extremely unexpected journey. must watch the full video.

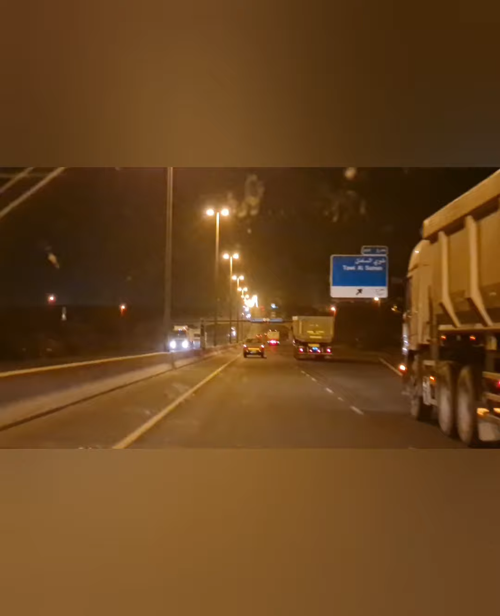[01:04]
और हमारा सफ़र माशाल्लाह बहुत ही अच्छा जा रहा था। बड़े इन्जॉय करते हुए हम जा रहे थे और एज़ यूजुअल कि मैंने वीडियोज़ भी बनानी थी तो मेरे हाथ में कैमरा था, बट इट्स फाइन।
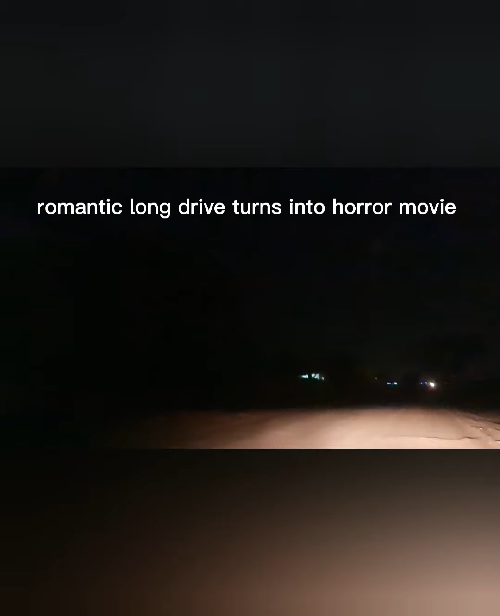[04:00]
जी हम लोग पूरा रास्ता भूल गए और हम लोग किसी ऐसी जगह पे आ गए जहाँ पे ना कोई बंदा था ना कोई
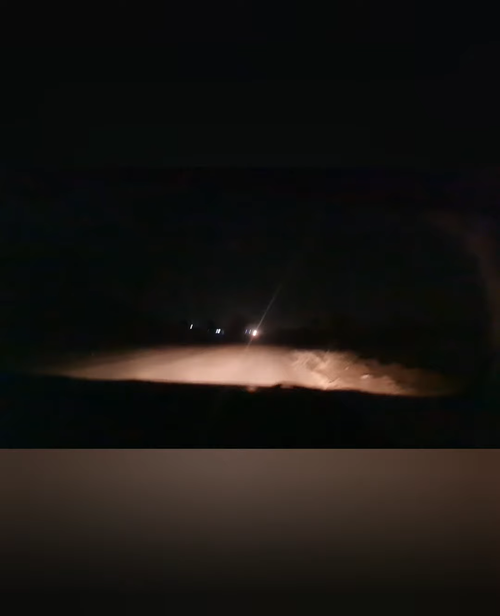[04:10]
बंदे की जात थी और सिर्फ ये खौफनाक जगह। और हम लोग इतने ज़्यादा घबरा गए कि एक तो लोकेशन रुक नहीं रही थी,
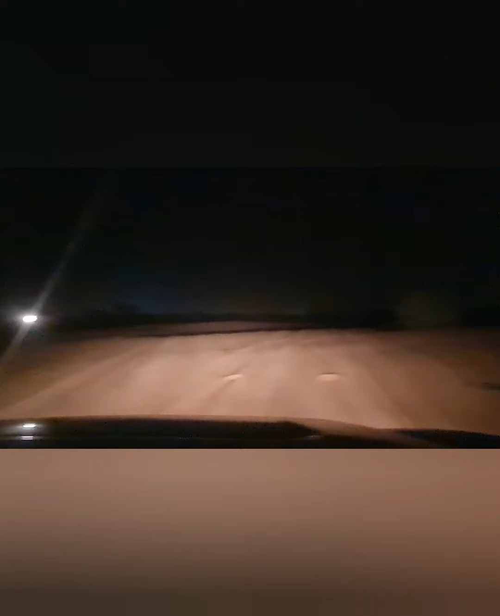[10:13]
बस इसी तरीके से हम स्लोली स्लोली फिर अपने रोड की तरफ जाने लगे।